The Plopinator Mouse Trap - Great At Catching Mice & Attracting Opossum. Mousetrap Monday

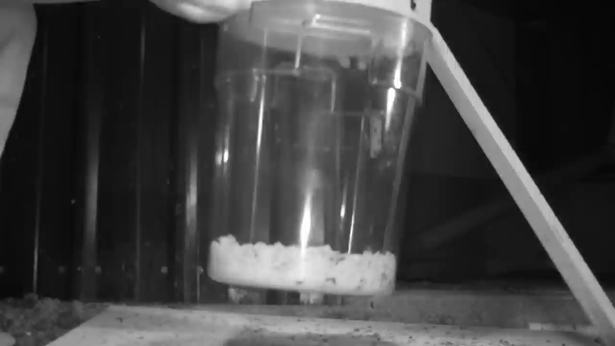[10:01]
For night number two, we caught two more mice with the Plopinator trap. I still need to adjust it.